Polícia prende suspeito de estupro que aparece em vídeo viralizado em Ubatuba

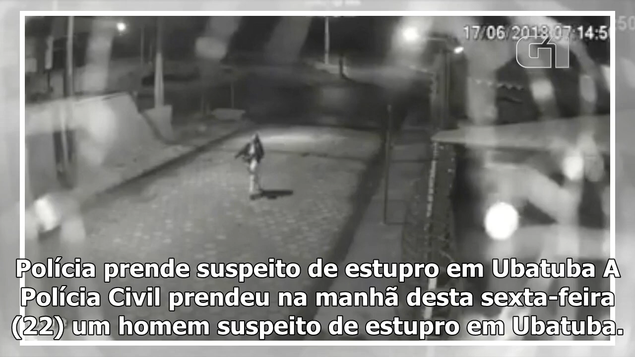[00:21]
Um homem suspeito de estupro em Ubatuba De acordo com a polícia, o homem foi flagrado por câmaras de segurança perseguindo a vítima por volta das seis horas no saque da Ribeira As imagens viralizaram na rede social e ajudaram na identificação do suspeito Veja o vídeo em cima O flagrante foi feito no último domingo, 17 Quando a vítima, uma enfermeira, ia para o trabalho por volta das seis horas
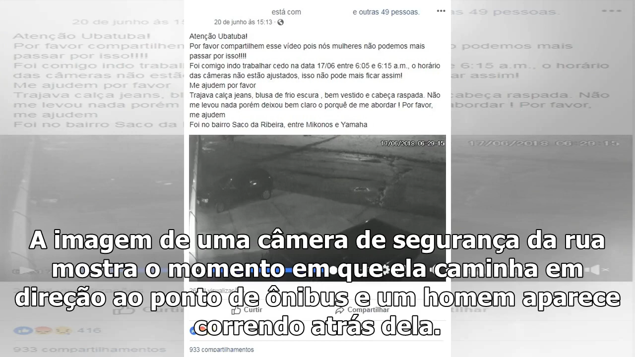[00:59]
A imagem de uma câmara de segurança da rua mostra o momento em que ela caminha em direção ao ponto de ônibus e um homem aparece correndo atrás dela
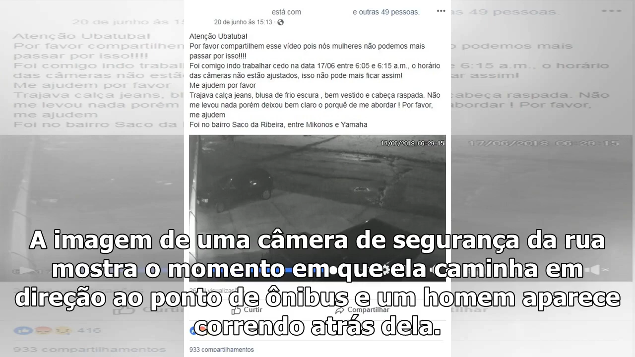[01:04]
Segundo a polícia civil, a vítima contou que ela perseguiu até conseguir abordá-la, com um golpe Quando a enfermeira caiu, disse que o homem começou a beijá-la e só parou a agressão quando um ônibus pressou e ele se assustou,